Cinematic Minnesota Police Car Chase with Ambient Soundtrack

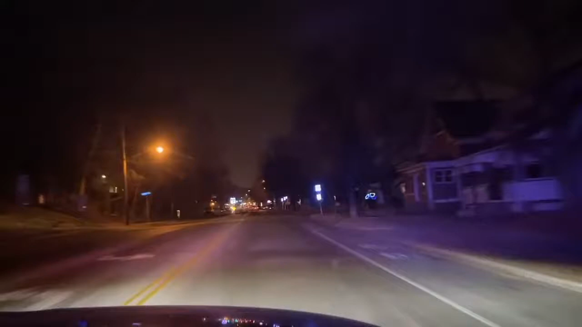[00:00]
and know it here. I don't know if he can make up his mind. 2400, we're 2 minutes away, and we will attempt to stop, and then we'll ask for assistance. Copy, that we're southbound, southbound, Oakdale, from Belvedere.